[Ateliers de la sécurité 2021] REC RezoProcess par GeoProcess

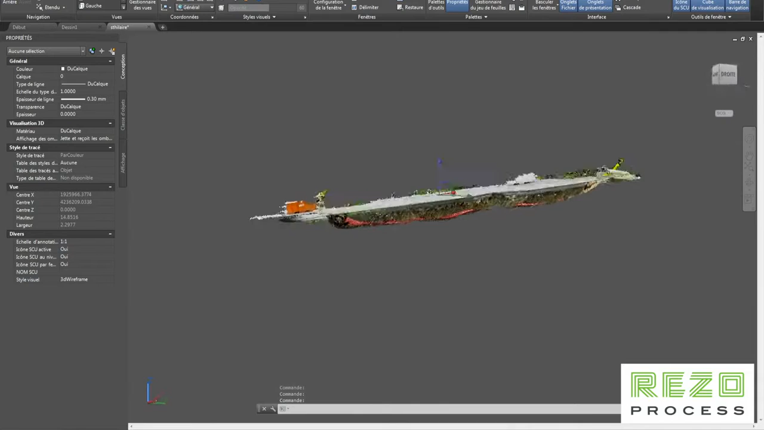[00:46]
Le bureau de dessin utilise le nuage de points colorisé et
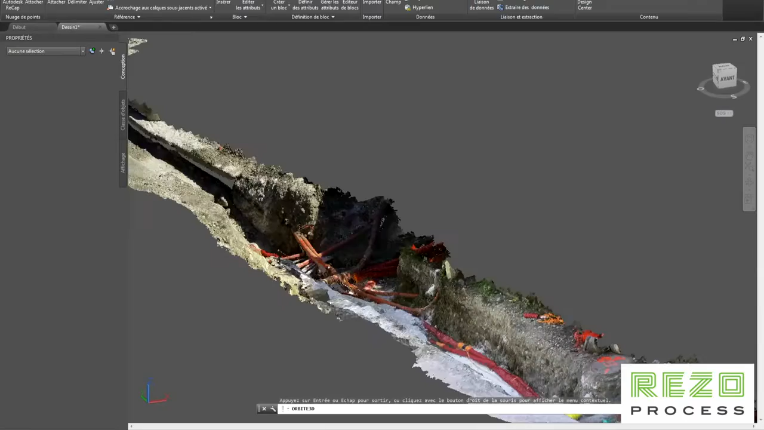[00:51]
géoréférencé pour reporter la position très précise de chaque réseau avec son logiciel de DAO, dans le format de son choix.